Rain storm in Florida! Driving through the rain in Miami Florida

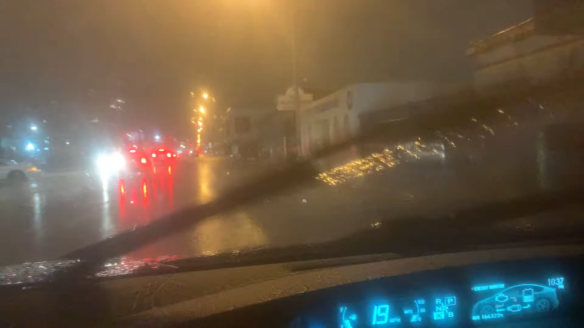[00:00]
It's pouring like crazy in Florida Look at all that water I don't know how my prince is going to survive this